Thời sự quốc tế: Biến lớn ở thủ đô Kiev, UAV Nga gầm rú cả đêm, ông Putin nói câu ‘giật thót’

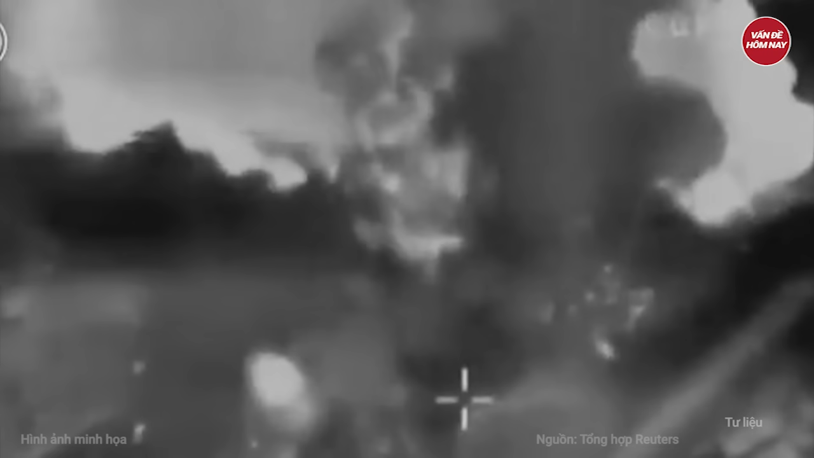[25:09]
Sau đó là một cuộc không kích lớn vào phía nam Beirut, khiến chỉ huy cấp cao Ibrahim Akin thiệt mạng cùng hàng chục dân thường.
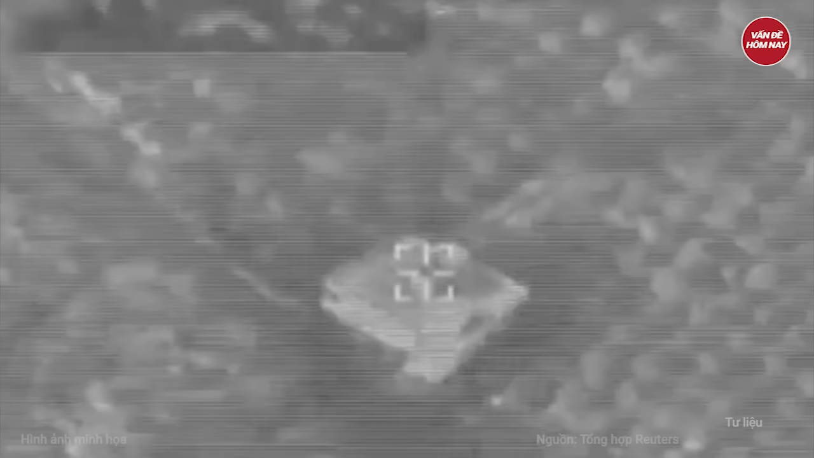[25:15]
Rồi sau đó 3 ngày là sự khởi đầu của một chiến dịch ném bom khốc liệt.